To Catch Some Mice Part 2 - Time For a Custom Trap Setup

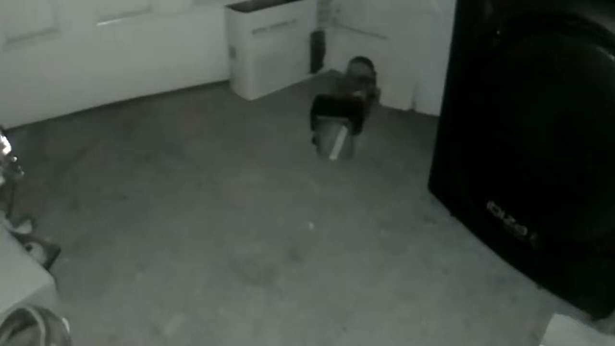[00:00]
Okay welcome to the second video in the series. So this is basically what I'm doing here is I'm showing how effective the trap that I was using in the first video is now and as you can see the mice don't seem to be that, I mean they're happy to still sniff for the food as you can see but even though I've put the the line of bait down it's as if this particular mouse is just not being attracted.
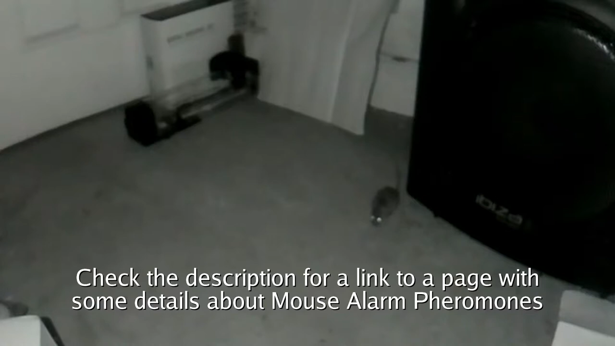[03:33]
And so I think this mouse can still smell some of it there and so that's why it's refusing to go into the front of it even when the bait is literally there beside it. So it's as if with with certain mice the bait itself just isn't good enough.
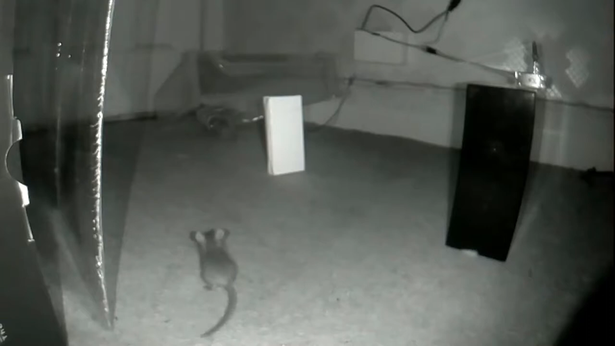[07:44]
And you're probably wondering why I haven't dropped the trap on it at this moment. And the basic problem I'm having is that this first um implementation of the remote control setup uh there's actually a five second delay in the video. So I can't actually I have to actually make make sure the mouse is in there for at least five seconds when I let the trap down. So at this moment because you can see how weary the mouse is I didn't want to press it and then five seconds later it's out it's it's facing away and escapes from the trap.